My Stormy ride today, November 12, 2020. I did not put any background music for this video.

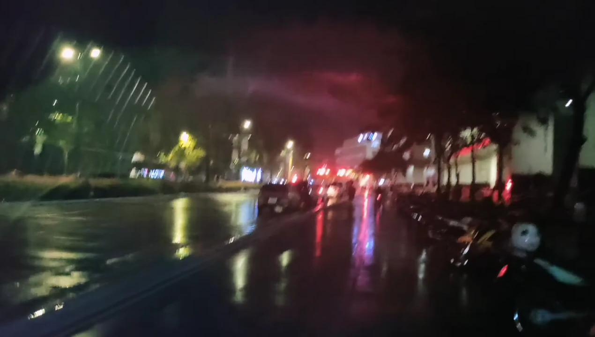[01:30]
Mexico. Okay, call centers. We'll be turning left.
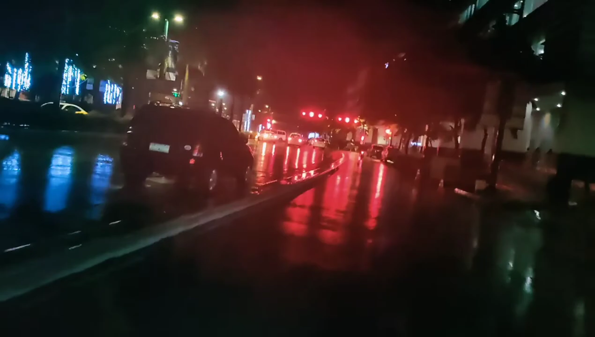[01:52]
So let's take the left. See ya.